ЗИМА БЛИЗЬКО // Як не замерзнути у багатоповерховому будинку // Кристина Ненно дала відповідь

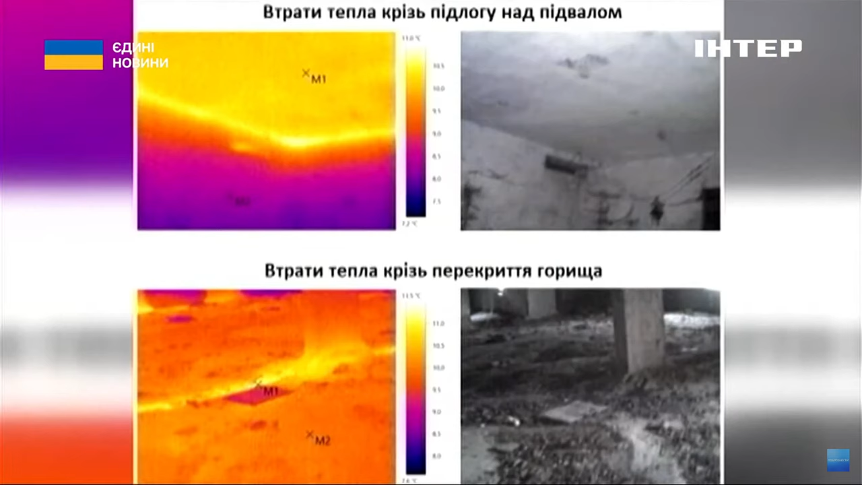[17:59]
Важливим аргументом стали фото з тепловізора,
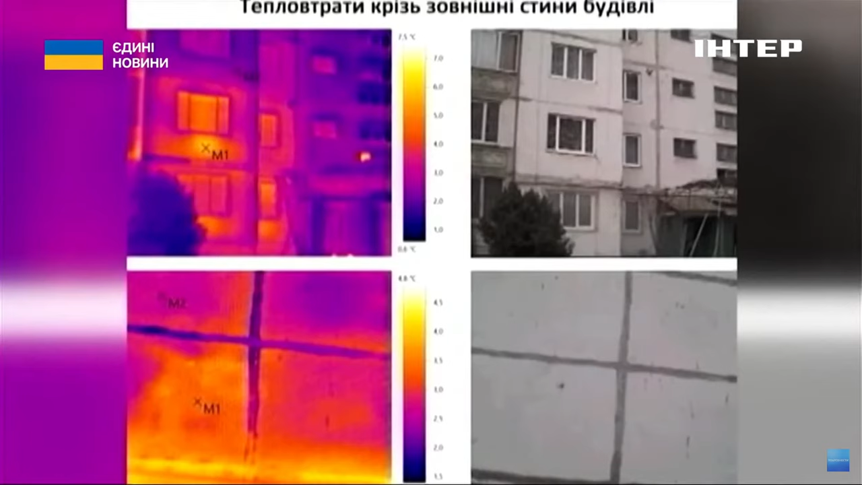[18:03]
де було видно, що тепло, так, воно все зовні. Що ми гріємо стіни, що ми гріємо повітря. Модернізацію почали у 20-му.